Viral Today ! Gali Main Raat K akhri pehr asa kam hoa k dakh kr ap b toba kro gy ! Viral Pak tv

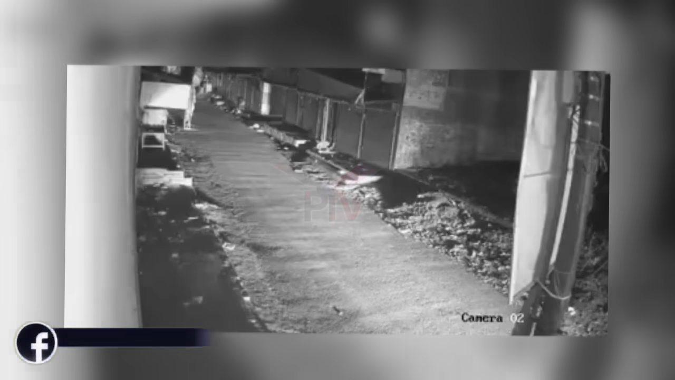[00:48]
آگے جا کر ایک جگہ پر رک جاتی ہے یہ مناسب سائز کا ایک ٹرک ہے جیسے ہی یہ
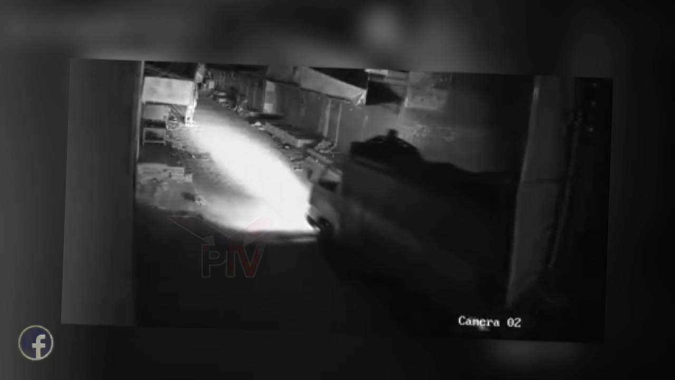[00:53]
وہاں پر جا کر رکتا ہے اس کے بعد کیا تھا انہوں نے ٹرانسفارمر کو ہتھیانہ تھا تو یہ اپنے کام میں لگ گئے ان میں سے سب سے
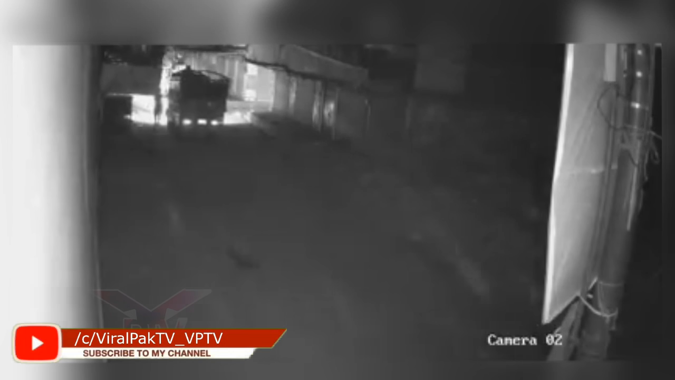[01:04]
پہلے فرانٹ گیٹ میں سے ایک شخص نکلا اور فرانٹ سائٹ سے گاڑی کے ہوتے ہوئے واپس اسی ٹرک پر چڑ گیا جبکہ اسی ٹرک کے پچھلی سائٹ سے ایک
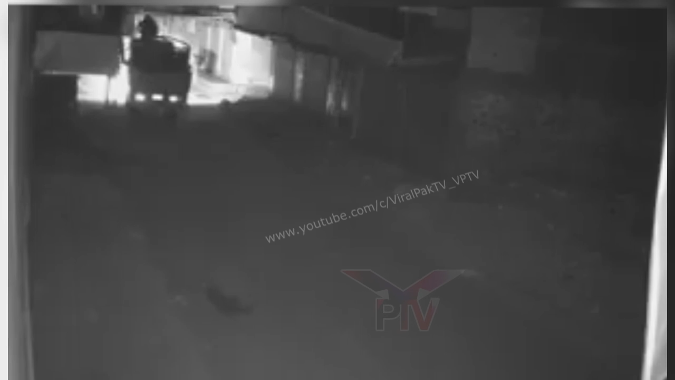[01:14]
شخص اٹھا اور اس ٹرانسفارمر کے اوپر چڑ گیا اور یہاں سے ہو کر یہاں اس ٹرانسفارمر کو کیسے اتارتے ہیں اب بھی ذرا ملاحظہ کیجئے گا ایک شخص نیچے کھڑا یہ تمام منظر دیکھ رہا ہے اور نہ جانے کیسے یہ لوگ یہ تمام کام سر انجام دے رہے ہیں حالانکہ فیٹ کے حساب سے یہ کافی زیادہ ہیوی ہوتا ہے پس اچانک آگے جا کر ایک جگہ پر اسی